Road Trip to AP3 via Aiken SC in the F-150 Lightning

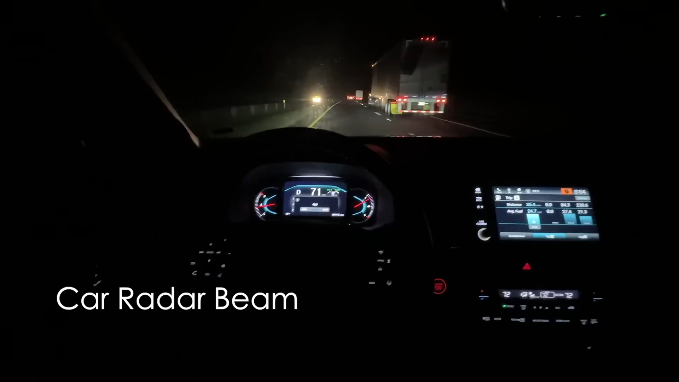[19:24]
depending on who you're passing you'll slow down sometimes to their speed uh it's really weird anyway it's uh an aid i suppose uh but it's uh i don't know it's what it is go honda pilot we're moving along now we've made it to greenville and uh
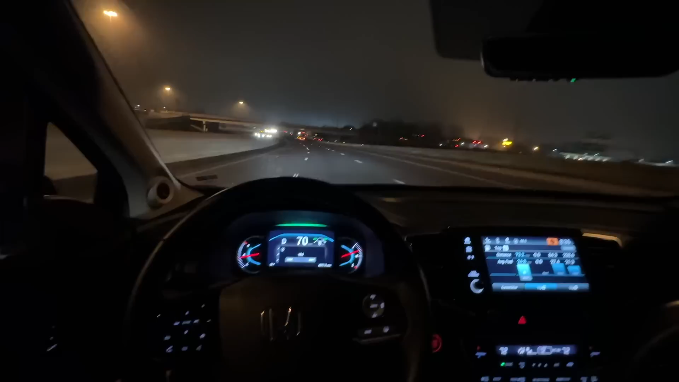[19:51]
we're getting close about 13 miles to our off-ramp here i